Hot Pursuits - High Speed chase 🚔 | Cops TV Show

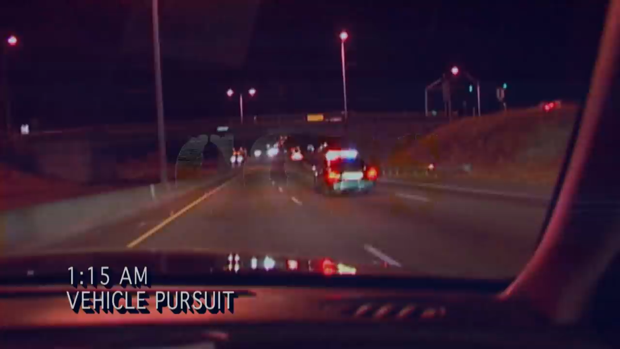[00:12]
truck, backup tow, unable to stay in his lane, weaving in and out of it. The sticks will be odd, but...
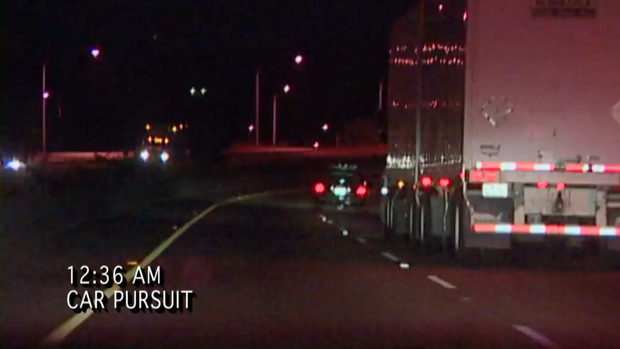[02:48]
One unit only to follow, not pursuit, at this state 043.
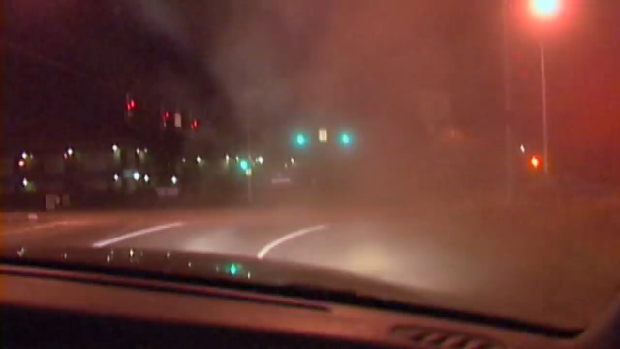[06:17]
Northbound on TMB from 56. Northbound Oak. Just try to take out someone at 54th.
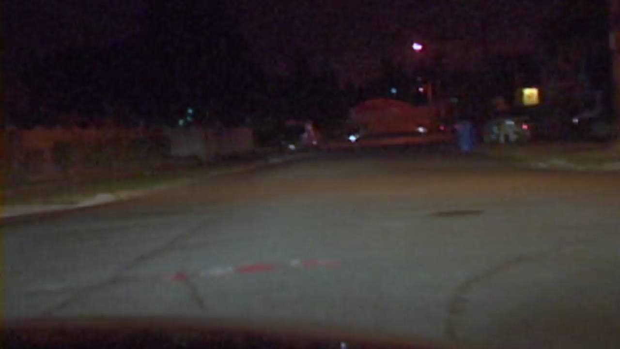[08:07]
The bumper was dragging on the ground. We have other cars in the area looking for the vehicle.
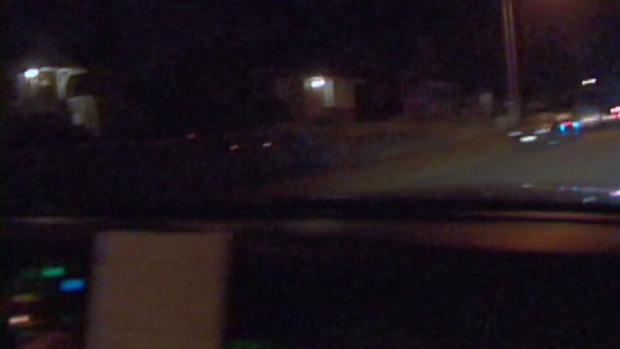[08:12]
I don't think it could have gotten too far. It was falling apart on him. And we're going to go over here and talk with the driver, see what was going on.
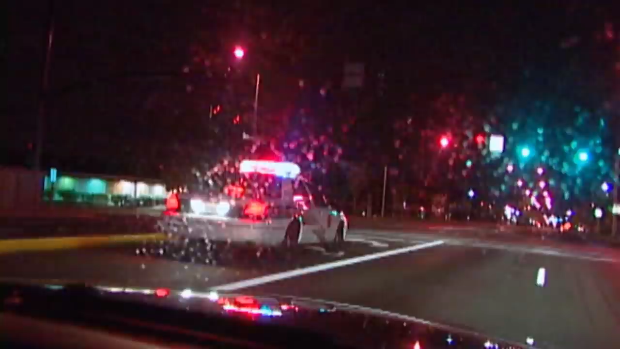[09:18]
Looks like he's going to lose it here. 135 from Bridgeport and no sticks. It is a motorcycle. 346. He's got a passenger on him.